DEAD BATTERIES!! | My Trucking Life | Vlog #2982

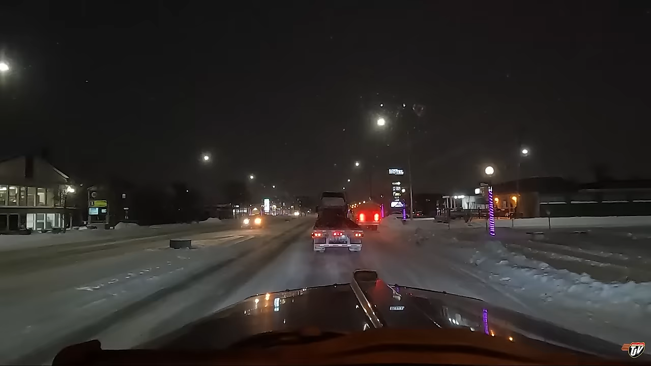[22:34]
i'm just rolling into saint norbert manitoba which is on southwest side of winnipeg hop over onto the south perimeter right away and make our way around towards headingly i was thinking of stopping at saint adult which is south of winnipeg and then just going the rest of the way in the morning but i'd rather get around this city section of highway at night less traffic to deal with in the morning
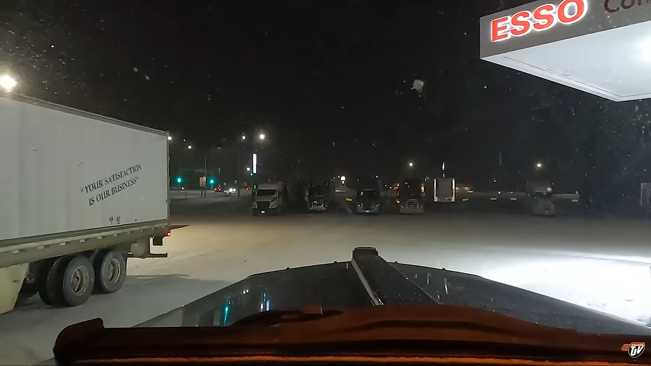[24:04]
hopefully everybody's taking up oh look there we already got two guys taking up four spots that's that's nice as soon as there's a little snow on the ground covering up the lines people forget how much space they need
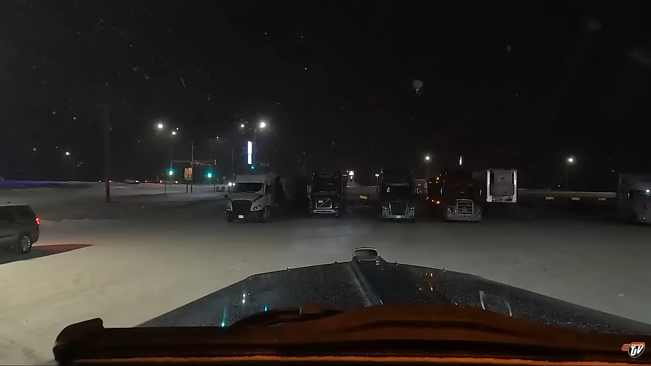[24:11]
they look at that could have fit another truck in there easily and they parked a little nicer but pay attention to where you're parking folks don't take up more space than you need